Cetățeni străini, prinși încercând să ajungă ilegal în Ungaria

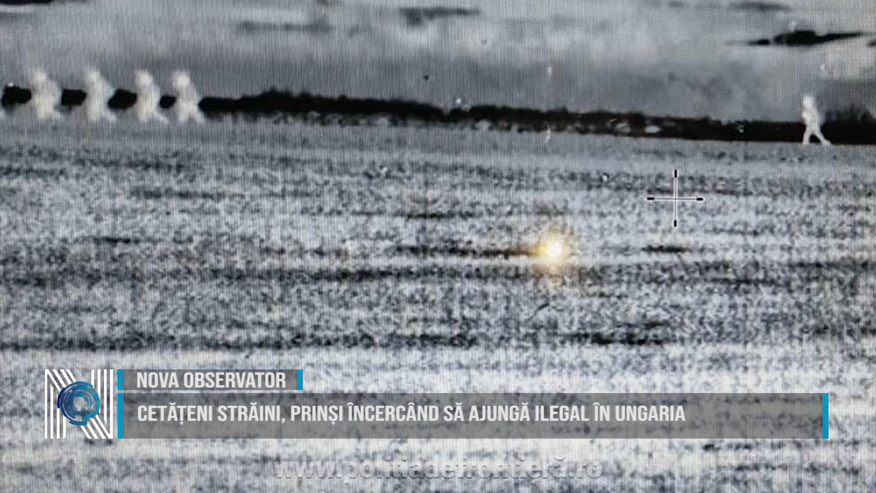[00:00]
Polițiștii de frontieră au depistat în apropierea localității de frontieră Pordeanu șase cetățeni străini intrați legal pe teritoriul României care au încercat să treacă fraudulos frontiera în Ungaria. În data de 7 februarie, în jurul orei 22.30,
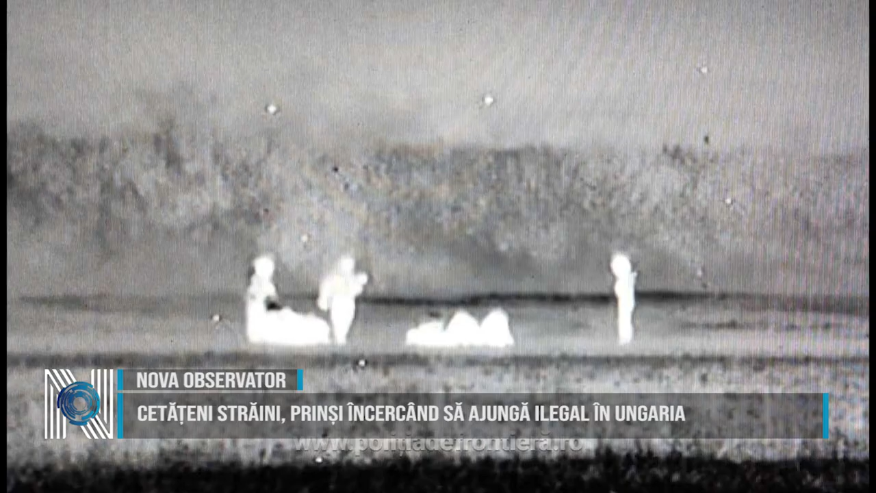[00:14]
polițiștii de frontieră din cadrul sectorului Poliție de Frontieră S. Nicolaumare au declanșat o acțiune specifică pe linia combaterii migrației ilegale. În urma, acțiunii au fost depistați cu ajutorul aparaturii cu termoviziune în apropierea localității de frontieră Pordeanu. La aproximativ 50 de metri de linia de frontieră cu Ungaria, un grup de șase cetățeni străini care nu își justificau prezența în zonă. Cetățenii străini au fost conduși la sediul sectorului pentru verificări. În cadrul cercetărilor s-a constatat faptul că doi cetățeni străini provin din India,